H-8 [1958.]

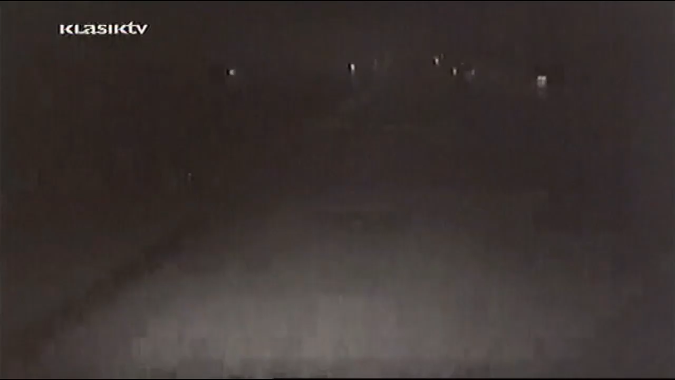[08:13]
nakon sudara pogasio sva svjetla da mu nitko ne upamti broj i odjurio dalje. Ponovo ih je upalio kad je već bio daleko. Vrlo daleko. Jer on brzo vozi.